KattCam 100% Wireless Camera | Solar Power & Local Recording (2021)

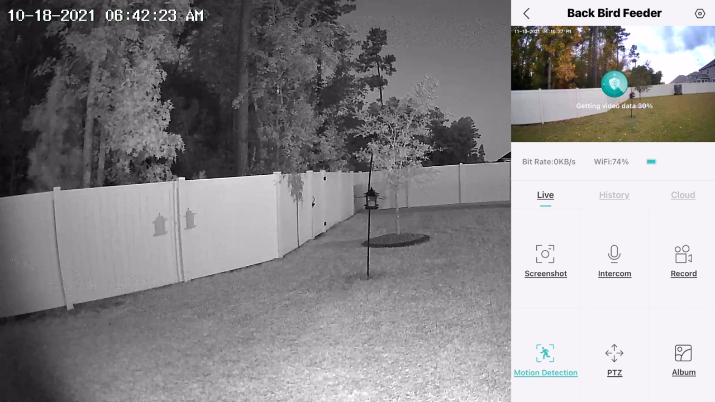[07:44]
and it's just loading up the higher quality image now there we go and then remember this is a ptz camera so I can use my finger on the image itself and slide left and right to move the camera so that's pretty cool and then there you can actually see the solar panel and the crazy thing is this has been out there for several weeks every time I check the battery it's at a 100 percent and we are actually close to winter and that solar panel is in the shade most of the time so it's pretty crazy that it's able to power the camera completely
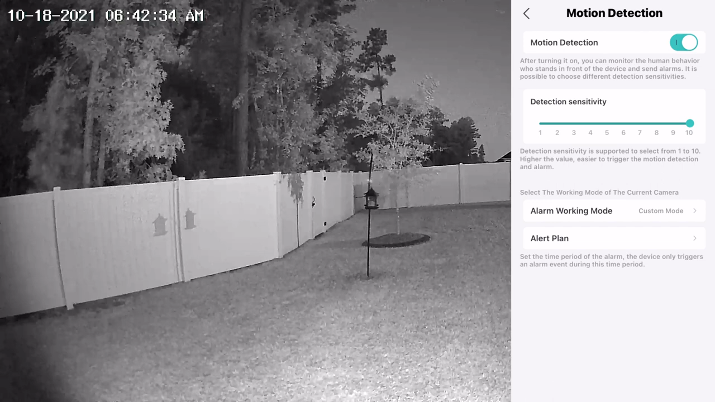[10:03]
you can also let's bring it down a little bit i think 10 is just too sensitive um and then alarm working mode and tap on that and here you can say um alert will be triggered only when human motion is detected i actually turned both of those off because i was trying to capture animals but if you're only interested in people you'd want to turn both of these on that way you wouldn't have a lot of you know false alarms you just see people when they show up it's smart enough to know when there's people and then the alarm interval i have that off and
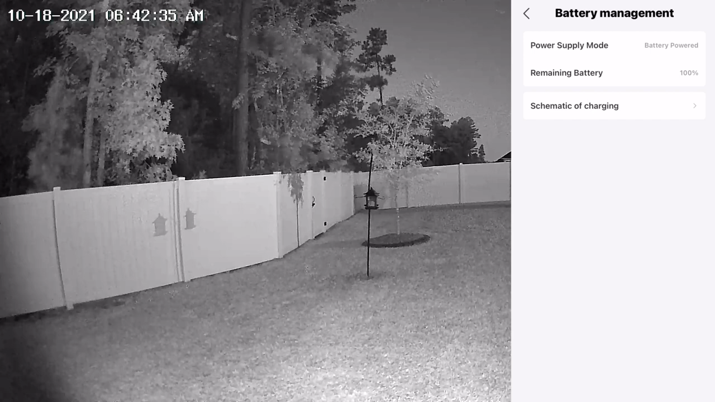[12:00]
not done a single thing to that camera it's just sitting back there recording and it's doing an awesome job just by using the sun's power which is really neat recording management this tells you the capacity
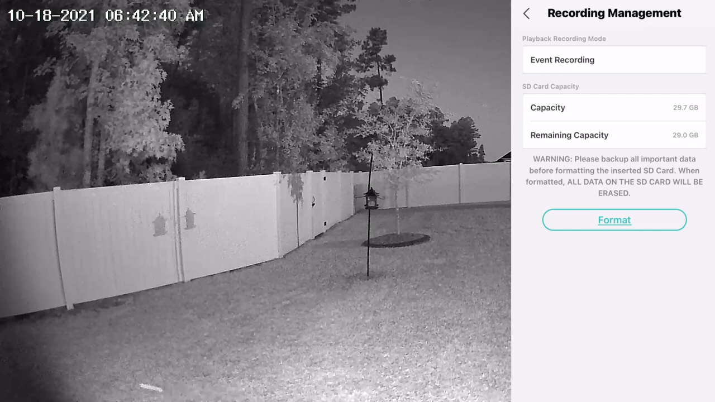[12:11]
so it looks like i have quite a bit of capacity left and if you had cloud storage
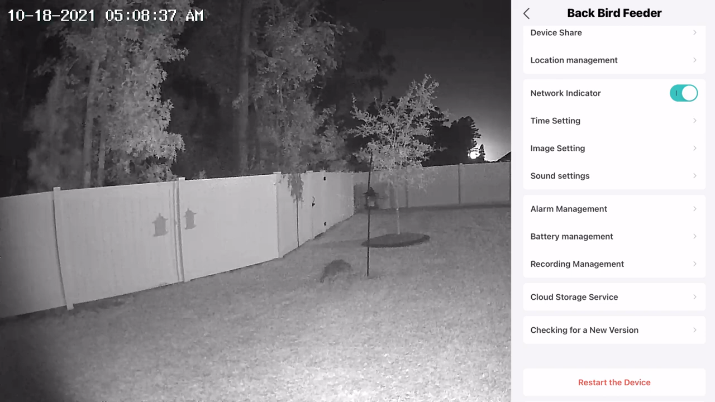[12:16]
services you could have something there and then here you can always check for a new version to see if you have the the latest software it's automatically going to update and actually it just updated um before i started this video now you can also go down to the album so if you tap on that this will be anything that you saved um so i did capture no bears unfortunately
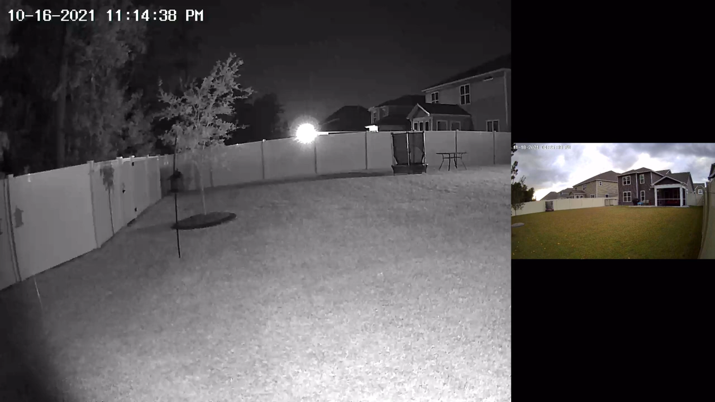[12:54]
right here so when you record something it automatically goes into your album so not much going on there just the clouds are moving and this is the snapshot so there is no video to play here and you can also